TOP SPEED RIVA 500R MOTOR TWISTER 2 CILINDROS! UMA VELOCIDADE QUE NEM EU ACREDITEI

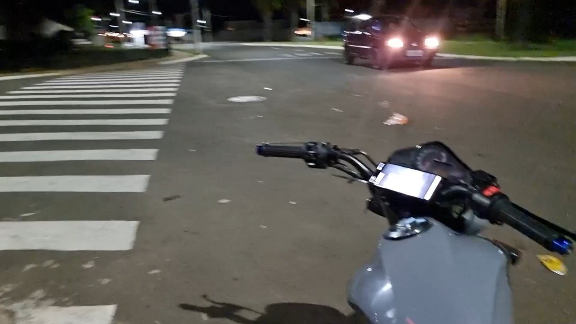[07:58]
Liga o painel pra galera ver aí, neguinho. Olha aqui. Ela é um painel de CB300.
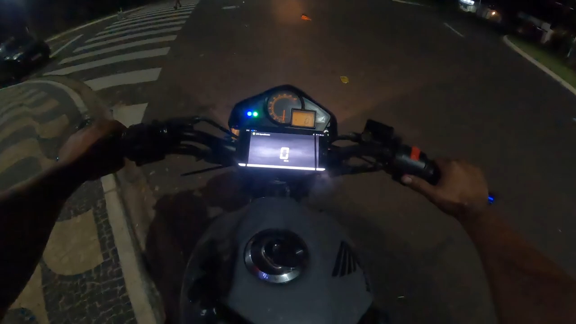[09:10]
Liguei, ligadinha, ó o barulho do motor, ó. Será que tem comando preparado? A lentinha, vamos esquentar esse trem aqui. Painelzão GPS piratão funcionando. Velocidade de painel aqui também funcionando. A única coisa que vocês vão ver aqui é o giro, porque a moto aqui, o painel é injetado, né? Uma moto injetada, e aqui a moto é carburada. Mas vamos lá. Vamos ver o que os painel simula.
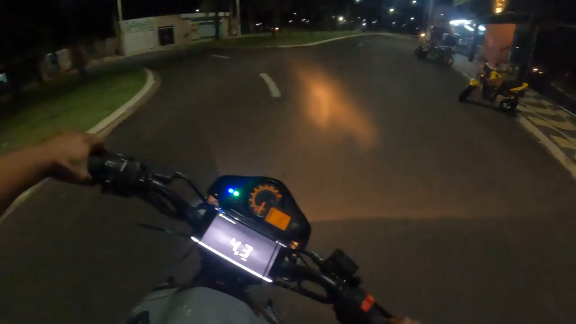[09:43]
Ó, galera, eu tô a 24, 23. Ó, 23. Vocês estão vendo, galera, que o painel de titã marca exatamente igual o painel do GPS piratão. Ó. Ó. Na realidade, o painel marca um pouquinho a mais ainda, viu?
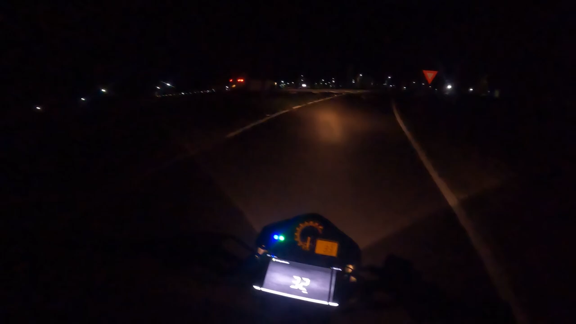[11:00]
Vou sair mais feliz ainda. O painel da moto é direto na roda, então é em tempo real, né? O GPS é um pouco mais lento, mas ele logo ele equaliza.
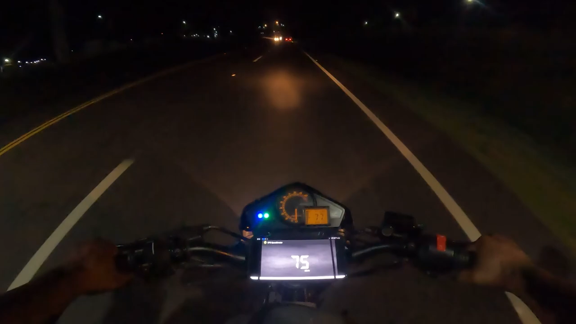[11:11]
Olha lá, ó. 78 aqui marcando 76, ó, cravado. Ou seja, o painel marca um pouquinho a mais, vamos dizer aí. Vamos chegar num ponto aqui que a gente consegue testar a moto.
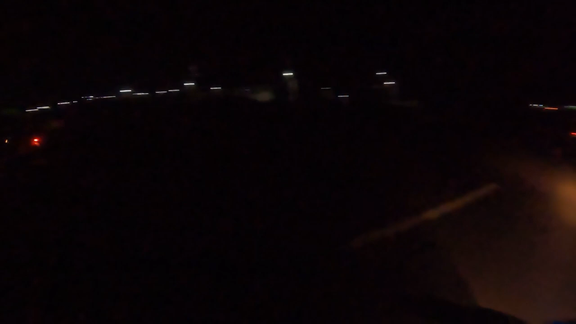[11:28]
Vamos sair daqui, hein, galera. Ó, vamos pegar uma reta aqui.
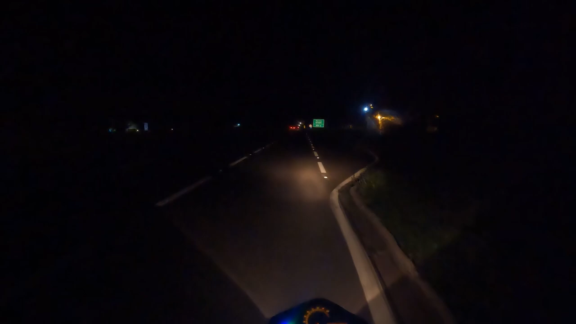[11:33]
Aqui é uma reta, depois vai subir, ela vai perder um pouco de velocidade, depois vai pegar uma baixadinha simples ali. Não é muita coisa, mas dá pra testar. Vamos nessa? Vai, agora, hein? Um, dois, três e já!
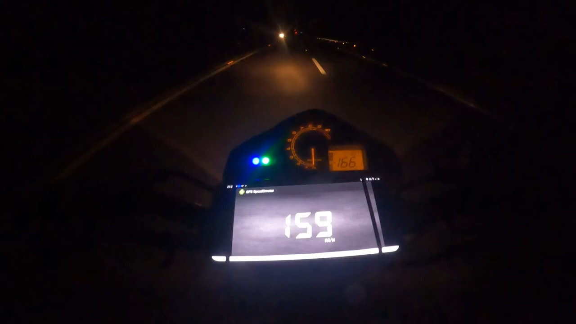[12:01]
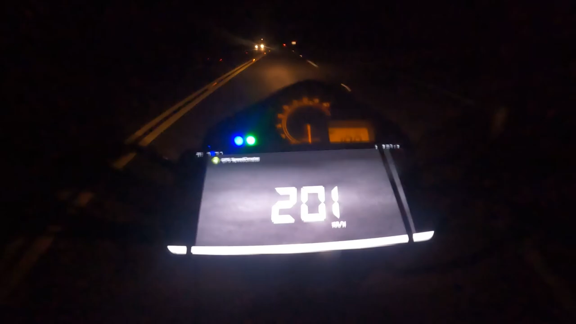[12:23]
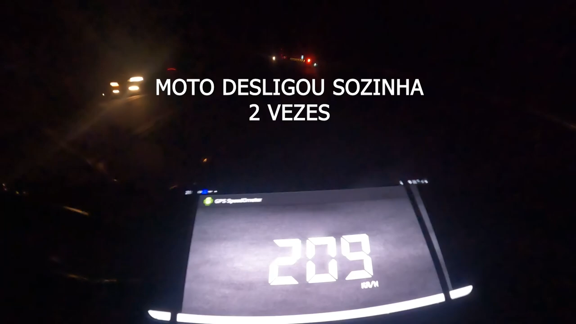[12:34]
Muito mais velocidade, 216 por hora, galera.